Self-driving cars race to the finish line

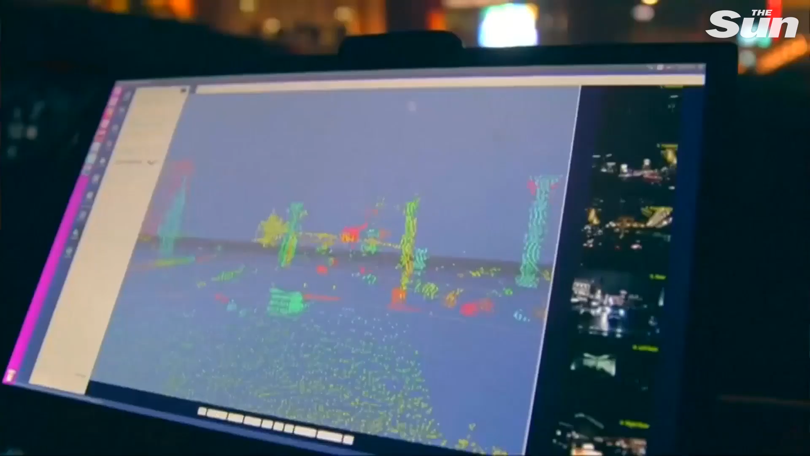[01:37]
Airbus and Intel as investors took us for a spin down the Vegas Strip at night to show how
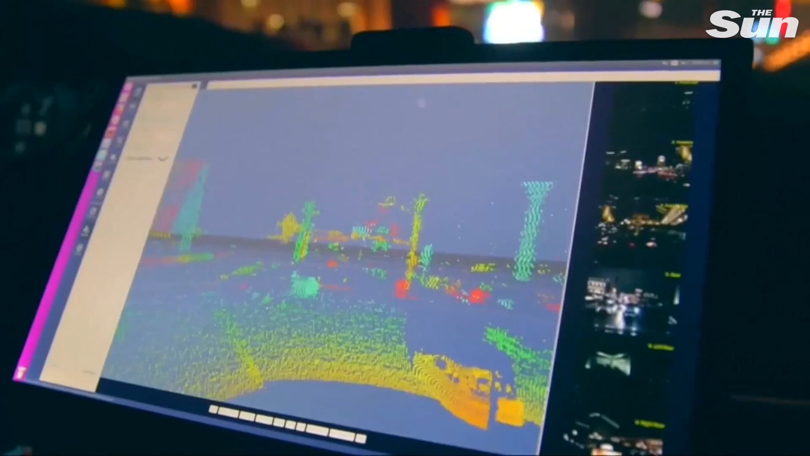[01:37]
its boxes of gear can not only detect objects one kilometer away,